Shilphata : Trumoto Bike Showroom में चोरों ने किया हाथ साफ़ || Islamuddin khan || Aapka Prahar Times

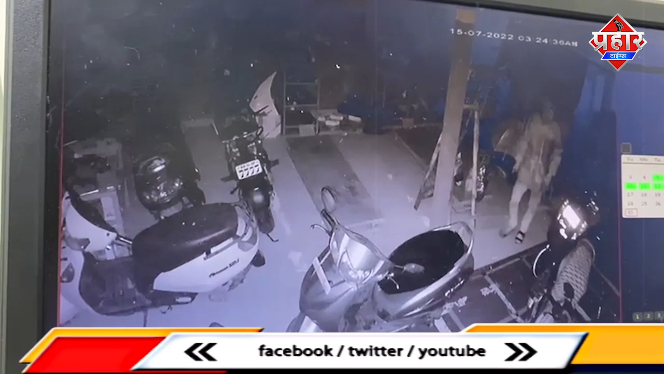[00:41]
दाखिल होते हैं और चोरी की घटना को अंजाम देते हैं।